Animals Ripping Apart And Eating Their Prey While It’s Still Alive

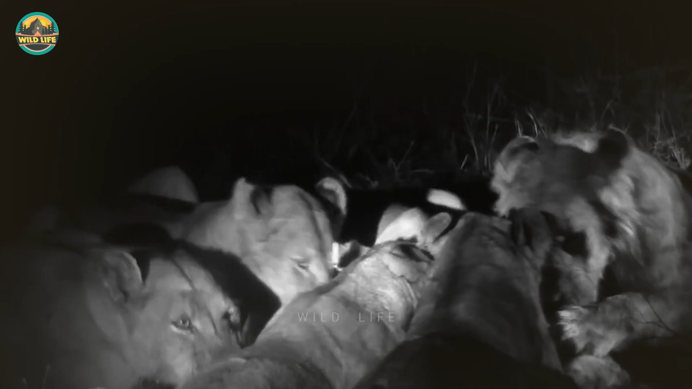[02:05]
lions tore and devoured the impala in minutes while it was still alive number 13
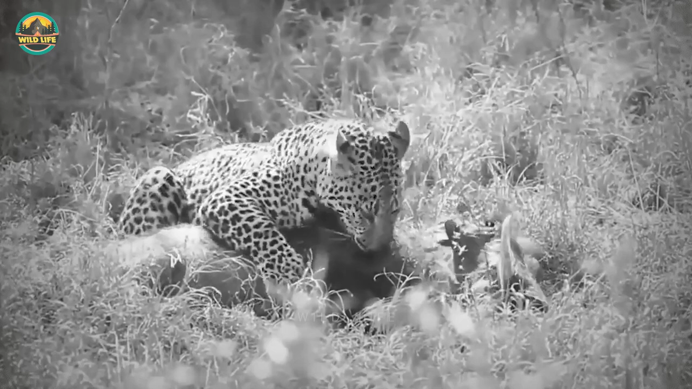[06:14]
their prey alive because they usually target the jugular and kill them before taking them up into a tree in this video the warthog isn't dead yet but the leopard has begun eating is it afraid other predators will come by to steal the warthog or perhaps scavengers will disrupt its lunch anything is possible and the big cat is hungry so he decides to eat this leopard is trying to finish off this
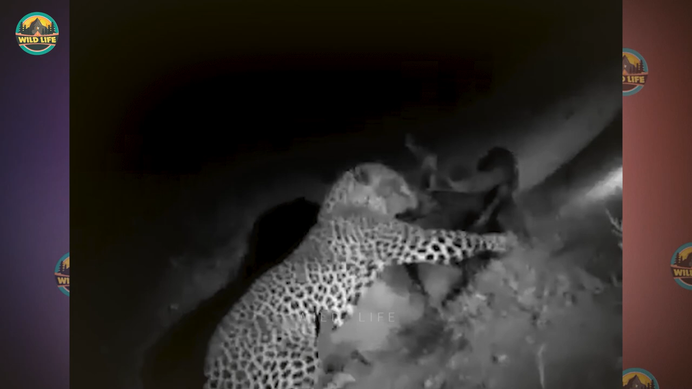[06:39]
warthog but when some hyenas show up the leopard lets go of the warthog and the warthog could be seen
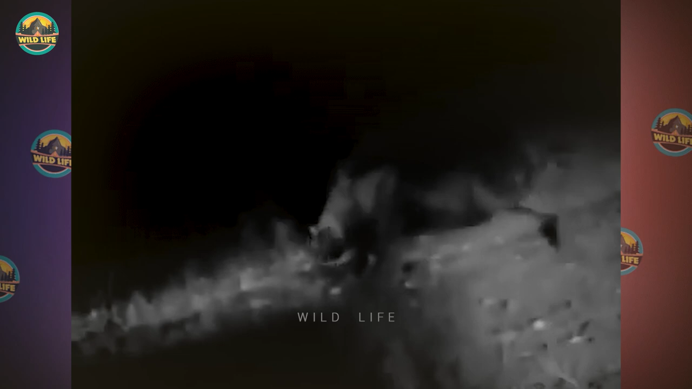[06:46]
barely walking with chunks of flesh missing from his body number seven crocodile eating zebra
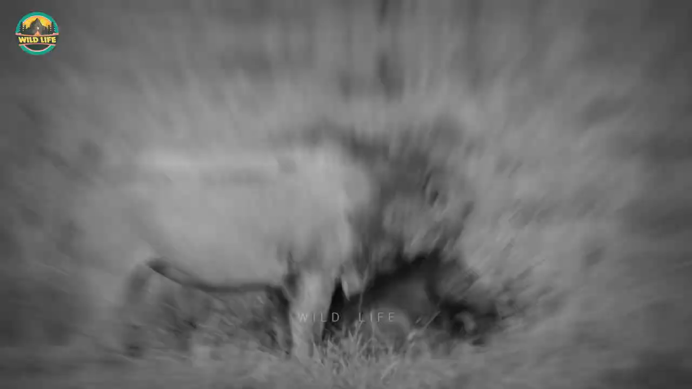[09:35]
an entire pride of lions is attacking this massive hippos behind the male lion is watching
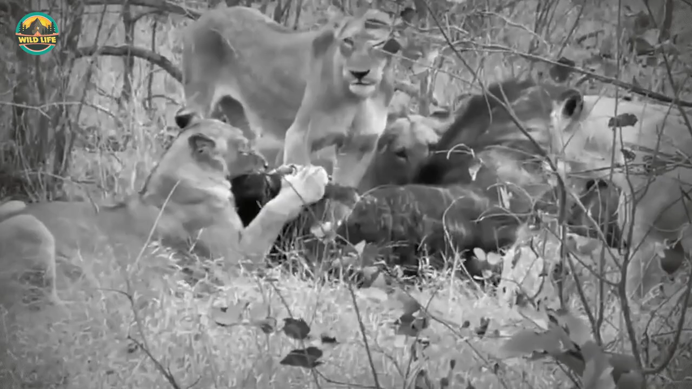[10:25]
the scene unfolded before the buffalo died the young lions began feasting on it causing it to howl in anguish this lion has dug a hole
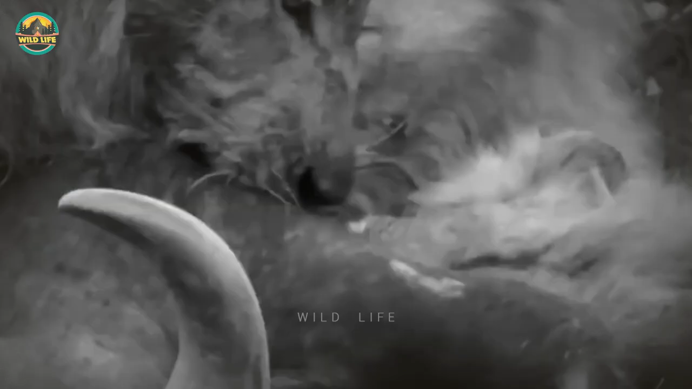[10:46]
these lions take down this buffalo they begin to eat it alive the entire ordeal with the buffalo alive lasted almost 40 minutes